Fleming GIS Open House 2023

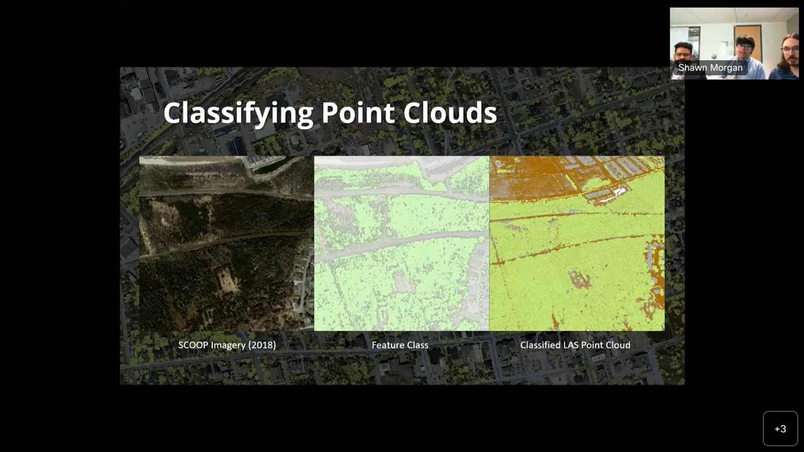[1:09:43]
And here you can see on the left is the aerial imagery for an area in the study area, and the middle is the feature class that we used for visualization purposes. And we have the right here, which is the classified last point cloud for trees. Yeah. So, another input we needed for analysis was the flow accumulation, so where water is flowing.
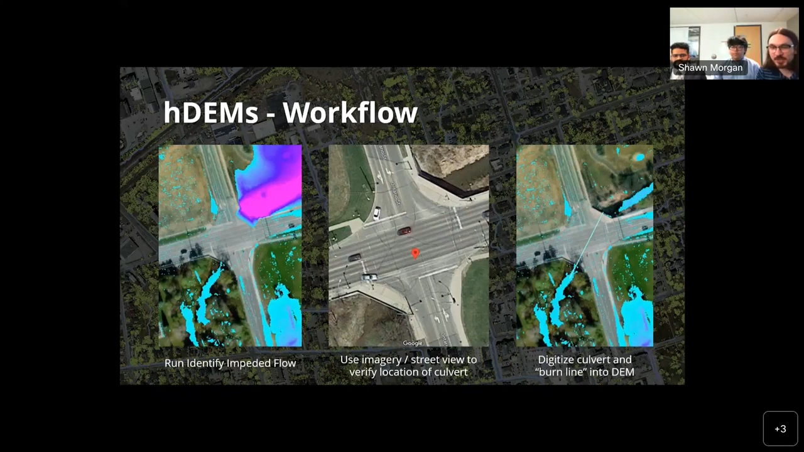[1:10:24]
and then we get a hydrologically accurate model, which we can use for analysis. So, now we are in the part of suitability analysis.